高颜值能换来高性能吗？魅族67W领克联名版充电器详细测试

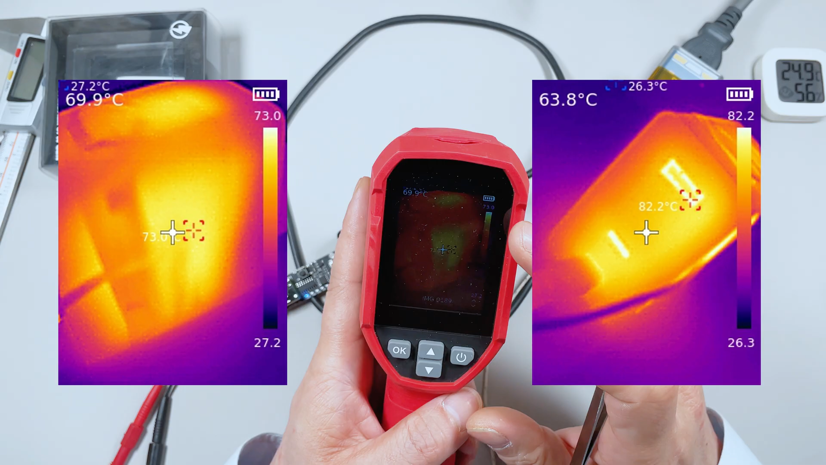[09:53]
然后我用热像仪采集一下它表面的温度最高的时候是73度充电口的核心温度的话最高的温度是82度这个温度的话也不低了啊测试的时候咱们室内的温度25度左右